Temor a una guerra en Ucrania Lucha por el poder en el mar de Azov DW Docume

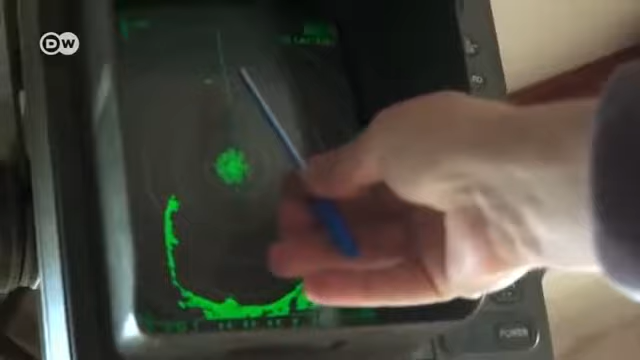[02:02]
Ante nosotros hay un barco ruso. Es de su guardia costera. Los rusos controlan a todos.